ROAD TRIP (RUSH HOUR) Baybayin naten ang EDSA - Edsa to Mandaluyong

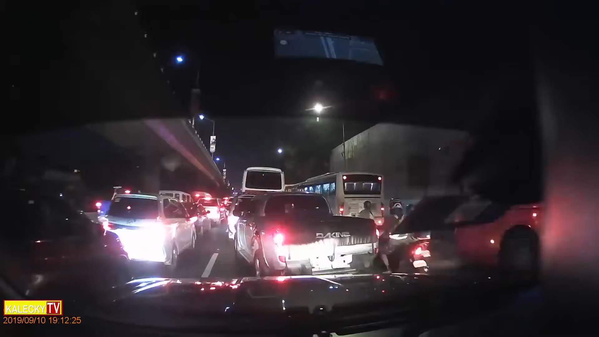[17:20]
kaya ganito ko traffic nagkakasingitan dun sa may kaliwa naging one lane ngayon wala na akong pila bigla nawala yung pila ko diba yun yung mahirap sa edsa bigla lumit yung kalsada tas lalaki na naman kaya matraffic pero pag madalas ka nagdi drive sa edsa gagaling ka rin mag drive ako bago pa lang ako na driver pero natuto ko kasi kailangan mong matuto dahil
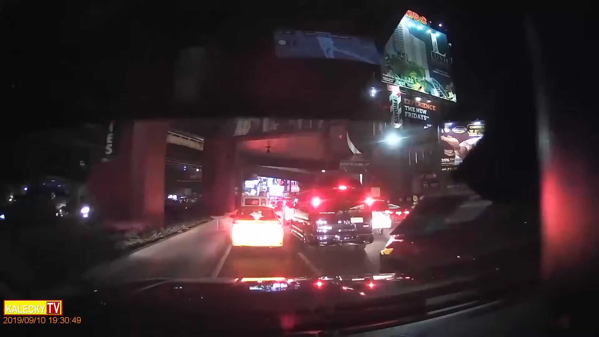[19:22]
sarado yung sa makati mandalo yung bridge pero nag waste ako neto may ibang daan ewan ko ngayon kung gawa na yung bagong tulay dyan sa may rockwell papunta ng mandalo yung so ito maluwag na dito sa rockwell
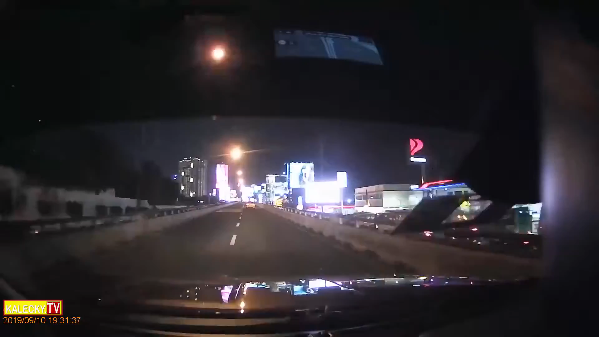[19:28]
daan papuntang rockwell
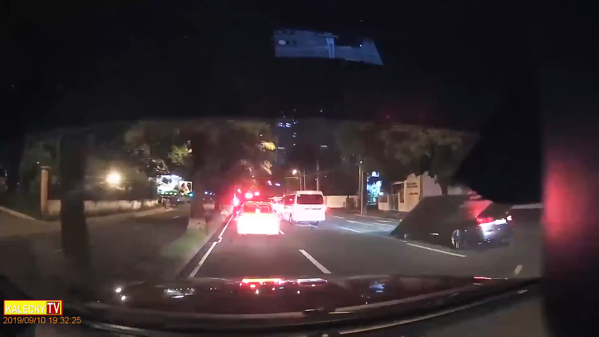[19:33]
dapat didire diretsyo ako doon papunta yun ng mandalo yung makati mandalo yung bridge pero dahil ginagawa yung dinala lang ako dito ng ways at kapag hindi mo kabisahan nung kalsahan na kailangan mabagal kala mag drive
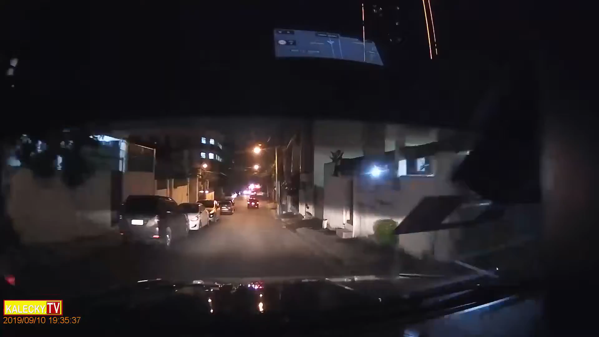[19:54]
so ang labas nito papunta ako ng mandaluyong nakita nyo double parking masikip labas nito makati sa ano JP Rizal siguro si ways lang nakakalam nito eh masikretong lagusan doon ni ways magta yung sikip
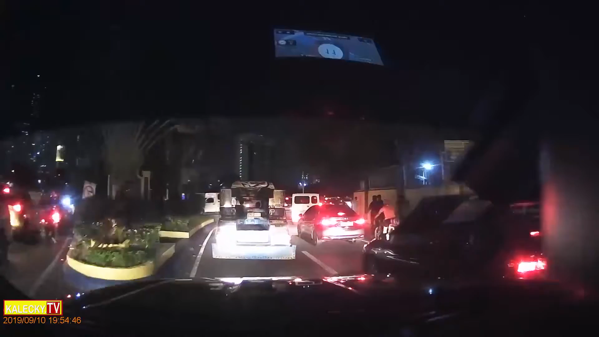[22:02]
video so yung pakaliwa papunta ng hulo yun tapos ito pakanan papunta
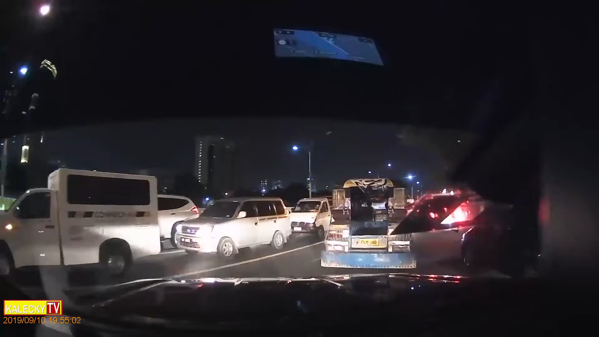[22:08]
tayo na munisipyo ng Mandalu may condominium dito tayo madadaanan Tivoli Gardens yata yun isa rin sa nagpapatraffic pag may papasok nasasakyan dun marami kasing nakatira ron
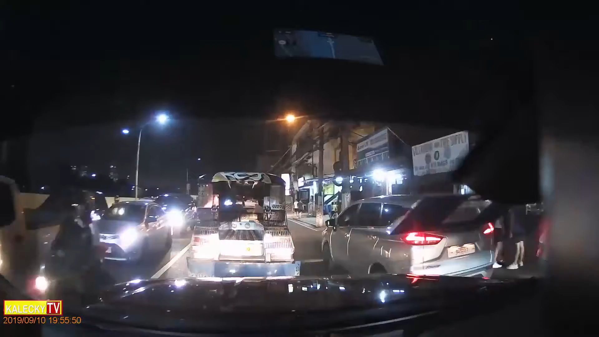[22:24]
tapos condominium kasi yun kaya medyo matraffic din dito malupit kasi yung mga condominium talaga yun kaya may nakaabang dyan enforcer kasi pag walang enforcer dyan hindi sila makakapasok sa loob dyan magta traffic ng todo
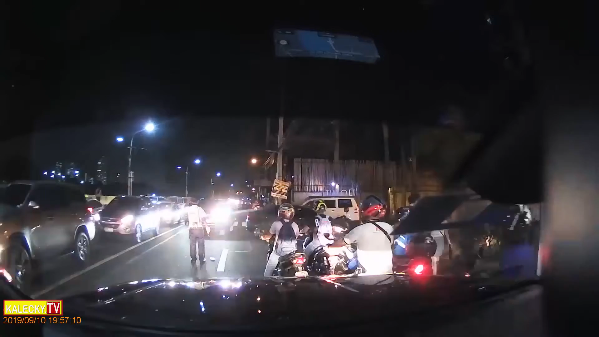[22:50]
dami sasakyan sa loob marami kasi nakatira dyan sa condo na yan Tivoli Gardens dito na tayo kanan pag dumiretso tayo ron papuntang kalentong diretso muna tayo dito pupunta doon ng Mandaluyong City Hall sa rotonda ng City Hall Mandaluyong City Hall hindi ko alam anong street to hindi kasi talaga ako taga Mandaluyong taga San Juan ako eh
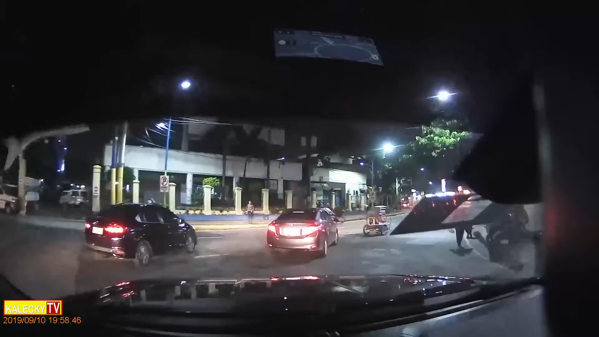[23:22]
yan yan ang Mandaluyong City Hall nakita nyo yung ibon na statwa ikot tayo dito tapos na nakupunta alam ko may pinuntahan pa ako dito alam oras na 7.59 alas 8 na ng gabi so isa't kalahating oras bago tayo nakarating dito sa Mandaluyong City Hall layo na nabiyahe natin at least nakita ko ulit yung EDSA sa Mandaluyong hindi lang puro dagat nakikita natin
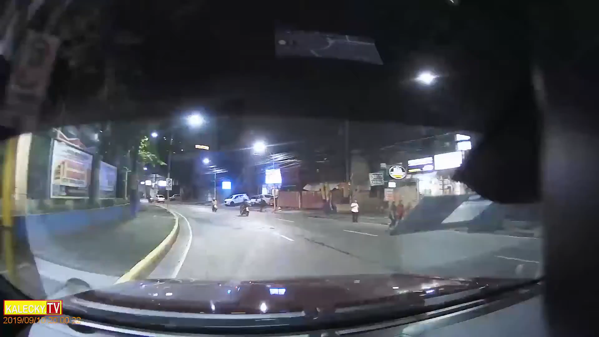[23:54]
ikot ikot ikot sa Rotonda dati nga may mga nakapark dito marami nakapark paikot ng Mandaluyong City Hall ngayon buti nawala si Isco nagpauso yan eh Mayor Isco Moreno so ito Bonnie Highway ba to Bonnie Avenue nalitito ako eh basta Bonnie to Bonnie Highway isa ko Bonnie nalilito ko doon parate papunta ako dito sa hospital mag uter na ko dito siguro
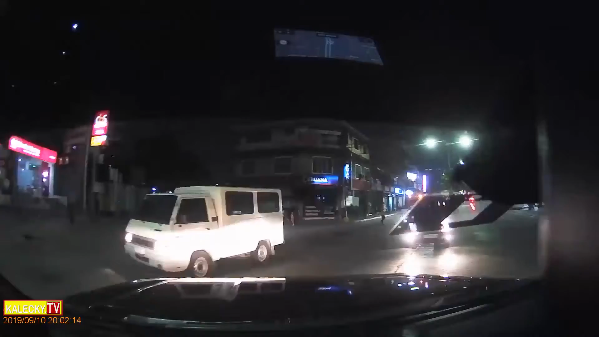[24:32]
papunta ako ng hospital kasi yung anak nung barkada ko na hospital dadaanan ko sana ang problema walang parkingan kaya umuwi na lang ako pinagkot sa parkingan ko tapos nag commute na lang ako papunta hassle pag may sasakyan ka kasi tignan nag hassle siya yan yung hospital dyan ta na ako pupunta eh walang parkingan hindi na muna ako dumalaw